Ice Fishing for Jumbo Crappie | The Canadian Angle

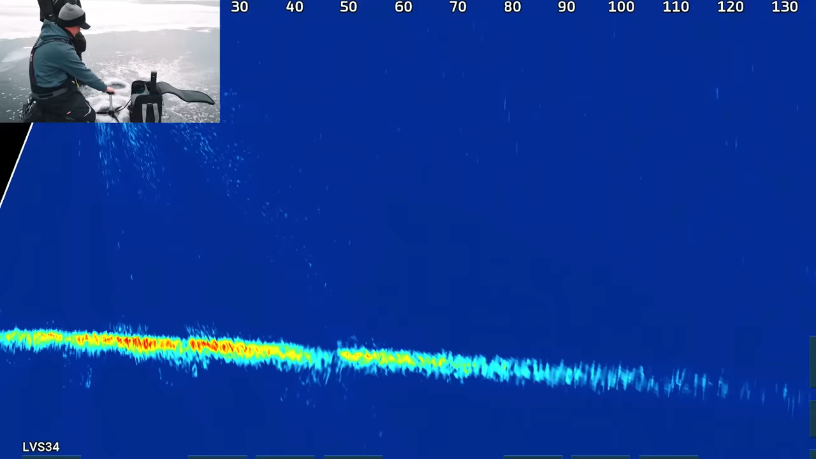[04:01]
Okay, so there's a couple that I would say are probably maybe crappies. Yeah. They're 70 feet that way. So you can see with the line down under the 70, there's a pot of 3 fish.
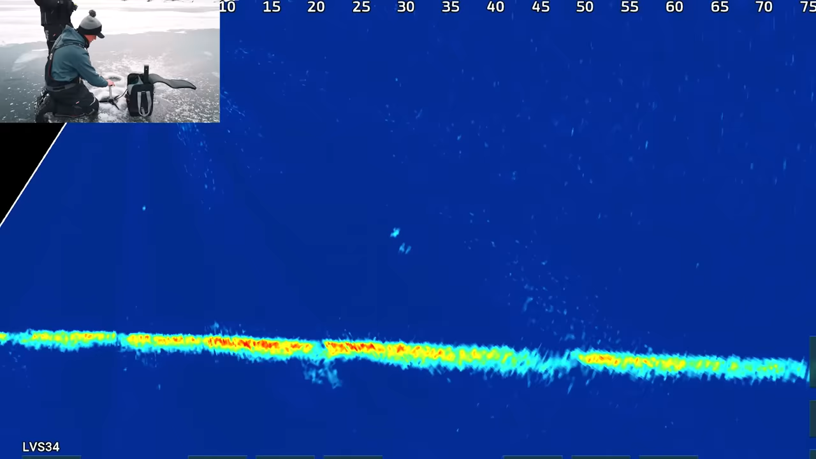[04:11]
Look at those two. I'll drop down this hole. You can drop down the other one.
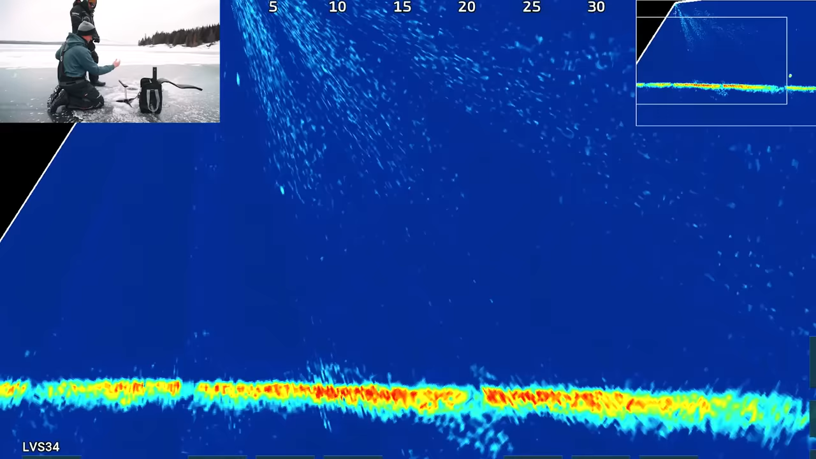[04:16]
Come on, buddy.
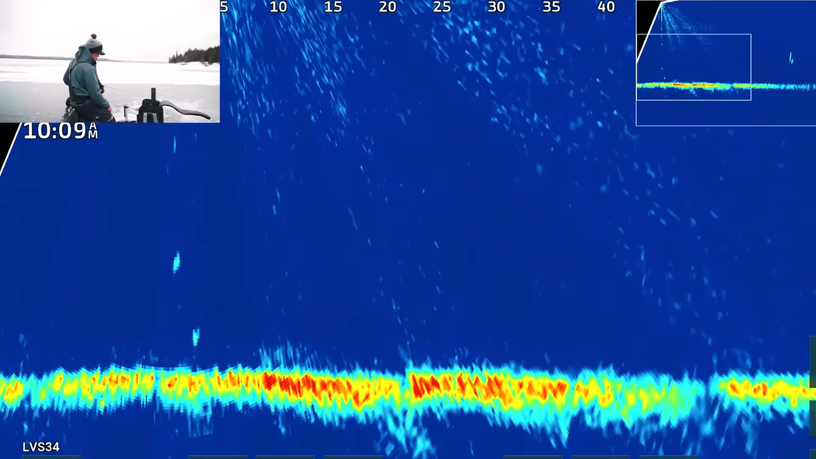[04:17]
Where'd he go? He's just rooting.
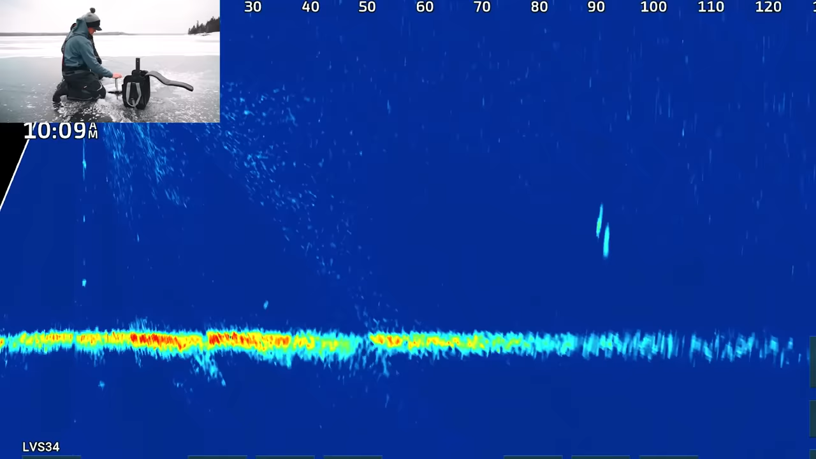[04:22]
There's a couple of fish, so 90 feet. Do we have holes that way? We do have holes that way. We'll go to that far hole out there, Josh.
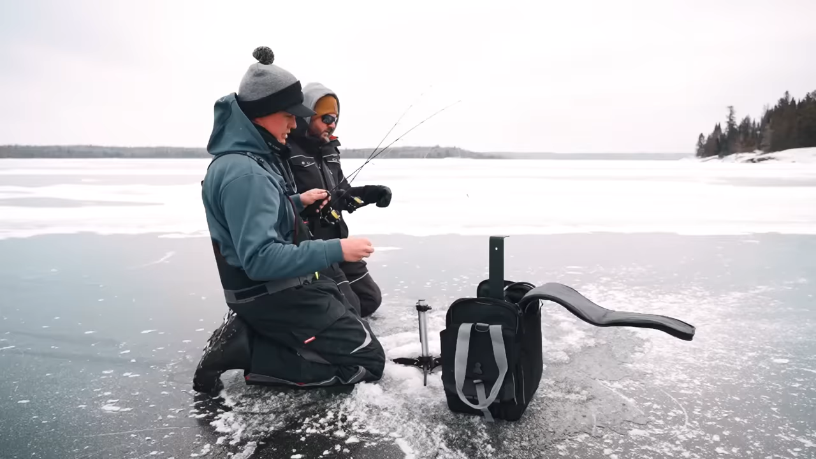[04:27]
There are fish that you wait for, and they come through, you know, walleyes, pike. Panfish, gotta hunt them down.
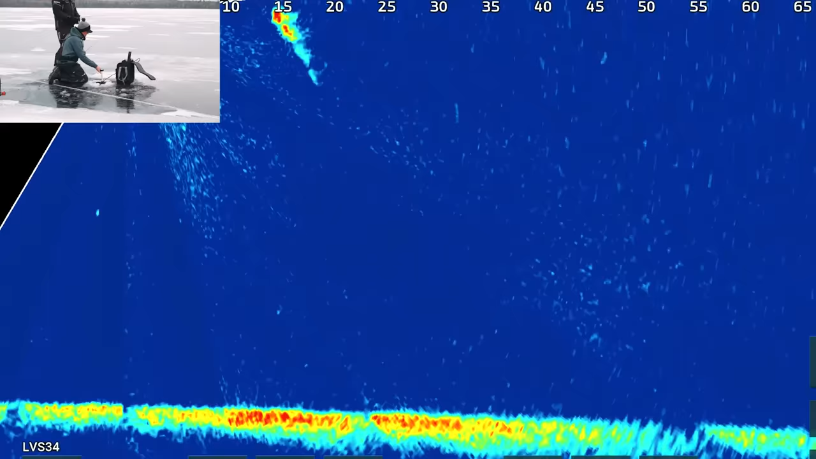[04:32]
Should I go sneak attack them? Maybe if you have the flasher, but... Ooh, a couple of fish coming towards me, Josh.
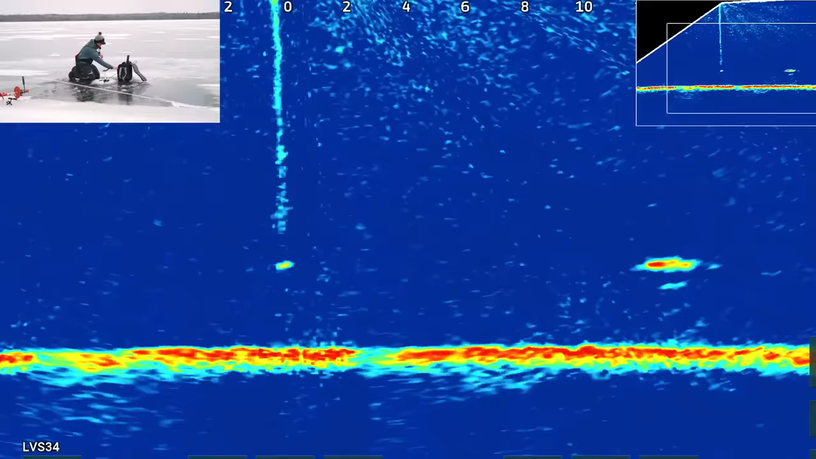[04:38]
They are moving fast. Make sure my drag's good. The anticipation, you can see the fish coming in, 2 of them.
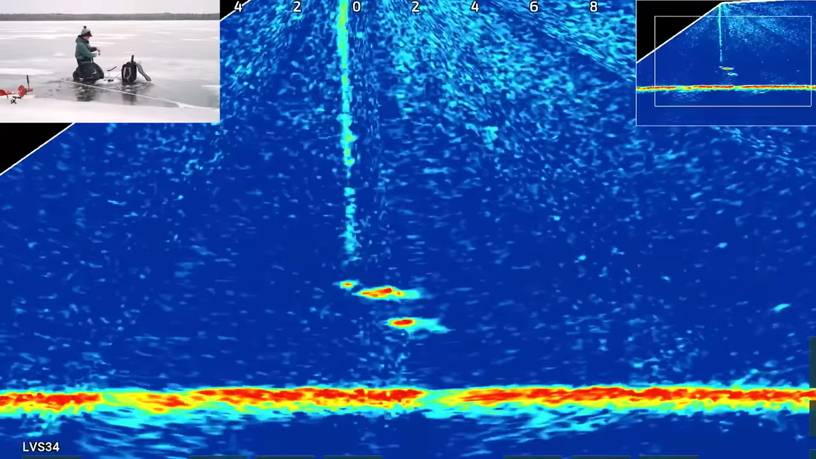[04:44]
Are you on them? No, there's 2 fish here. Not a good sign. They just swam... Both swam straight by.
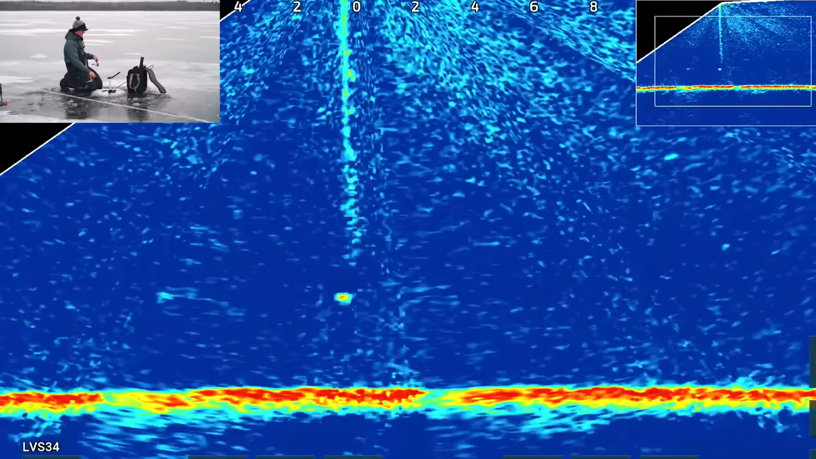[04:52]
Even all the technology in the world and we can't make them bite. there are fish just cruising around this basin. So what we're focusing on is just a big old mud basin.
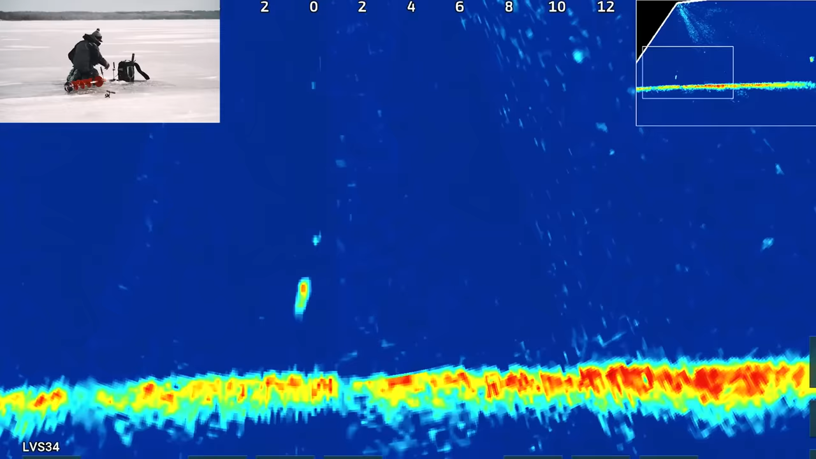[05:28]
There's a fish. Oh, he just missed it. I think it's that same pike. Oh, this might be a whitefish or a tulipy.
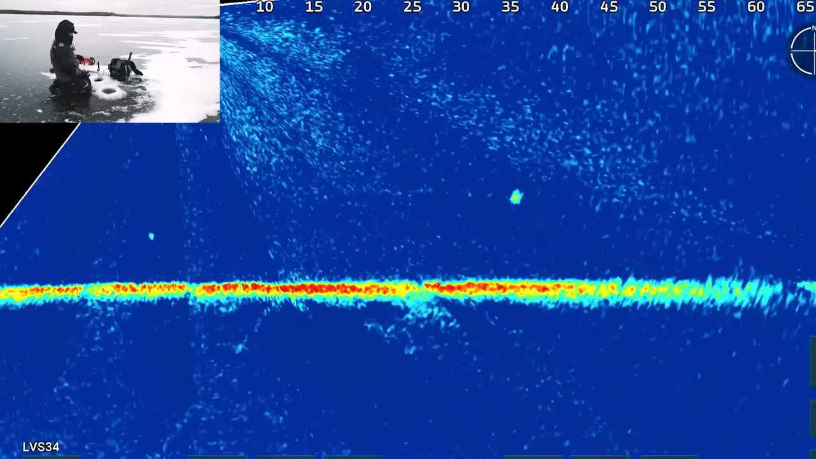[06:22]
Nice mark, 40 feet up. I can see him swimming towards me, so I'm just gonna wait. There's kind of two options here. I could go pop a hole 40 feet out and try to intercept him. Sometimes that can make some noise, and you know, between drilling and walking, you can spook the fish. Or you just kind of hope that he stays on the same direction. In this case, he turned around. That's not what we wanted. I have heard stories of places where there's lots of live scope activity that the fish are shy of it.